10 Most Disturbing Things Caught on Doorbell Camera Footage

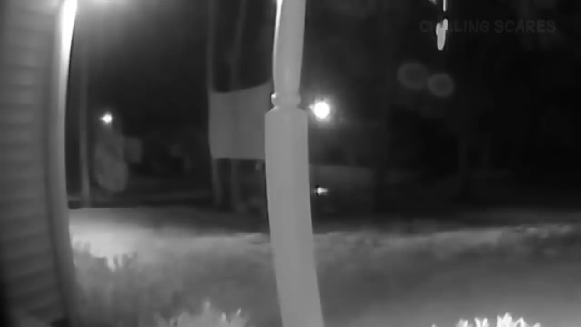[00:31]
It's clear whoever is driving the vehicle is making this guy walk up and talk to the house owner for a seemingly sinister purpose,
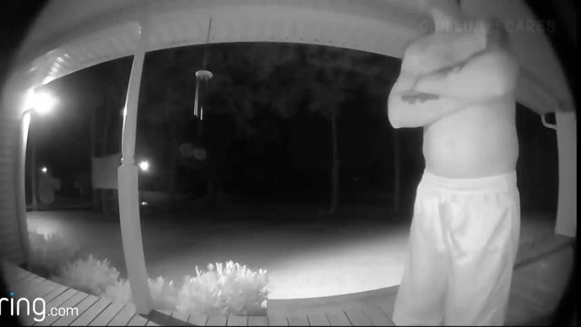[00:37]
as the guy obviously doesn't want to do it. I mean, so much so that he fakes knocking on the door and even fakes a conversation with the house owner, all the while making sure the driver can see him doing so.
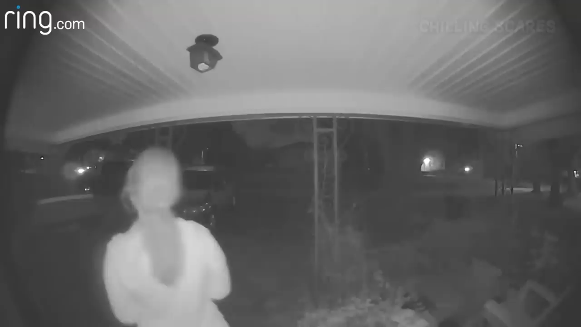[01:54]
where she breaks character so as not to draw attention to herself. After the car is gone, the woman can be seen putting her face right up to the camera.
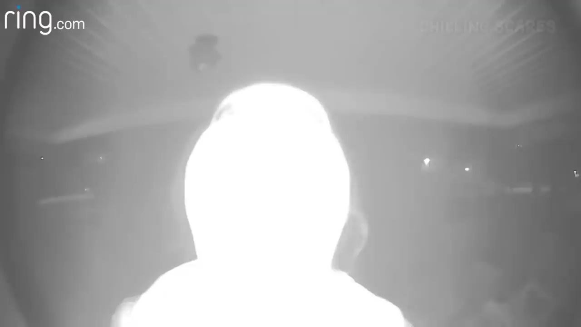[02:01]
After watching the disturbing footage, the house owner would claim he had no idea who the woman was.
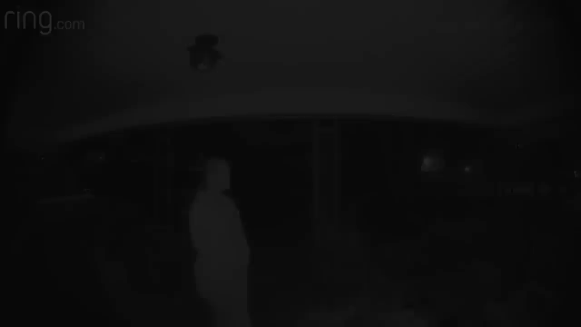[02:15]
This doorbell camera video shows the horrifying early stages of a fire in a neighbor's property.
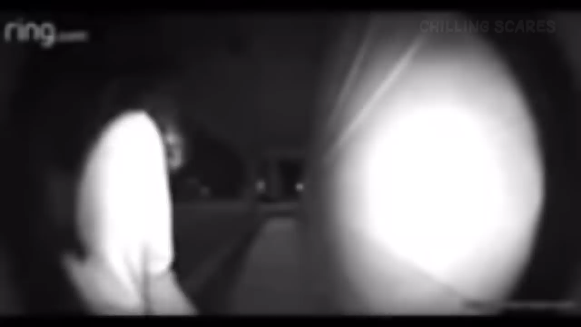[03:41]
As she continues to do so, she can be seen constantly looking behind her. And that's when you realize why. A man walks up to the woman and proceeds to grab her firmly, telling her to get into the car. All the while, the woman can be heard pleading for him to stop.
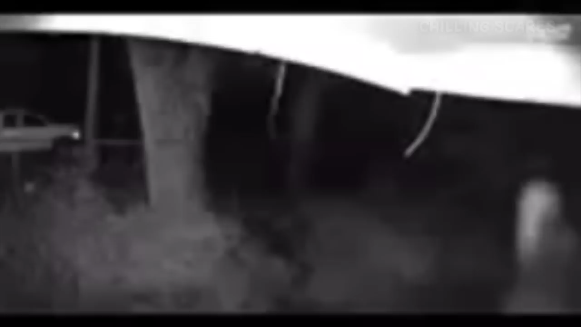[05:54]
The figure looks to have no face, and seems to slowly become less visible as it continues to move. The audio from the video reveals the noise of very faint footsteps. After reviewing the footage and examining around the property,
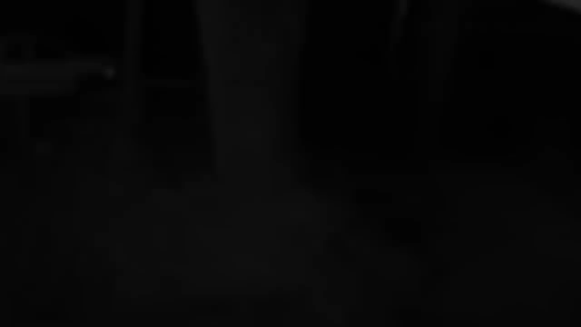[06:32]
The owner of this house would wake up to a notification on his phone telling him motion was detected at his front door. And after reviewing the footage, this is what he found.
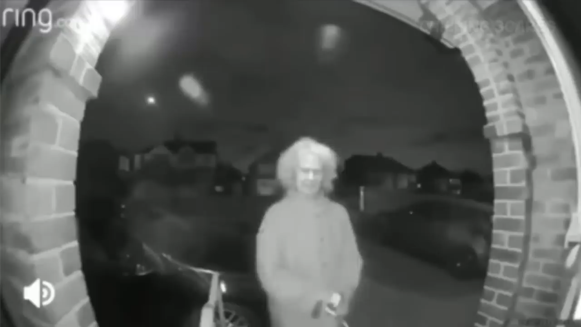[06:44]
There was an old woman with a knife just standing at his front door, constantly shifting her body weight from side to side. The woman can be seen awkwardly holding and looking at the knife, as well as constantly glancing all around her.
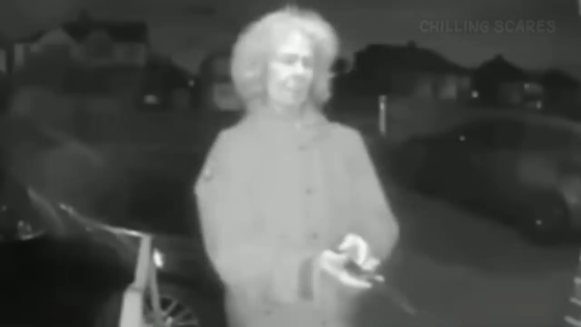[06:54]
After a few more seconds, the woman finally attempts to ring the doorbell, but seemingly can't bring herself to do it for whatever reason.
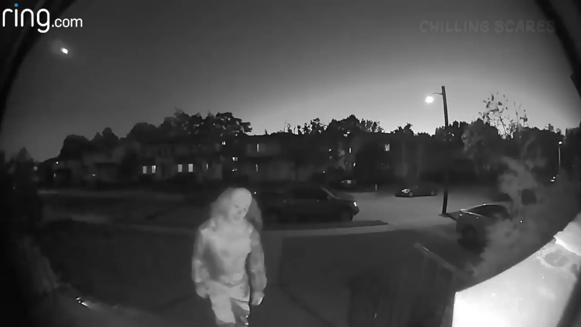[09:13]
The person can be seen tilting their head and slowly walking up to the door, almost the whole time staring directly into the camera. While it's most likely just someone trying to scare people, there's a small chance something a lot more sinister is going on here.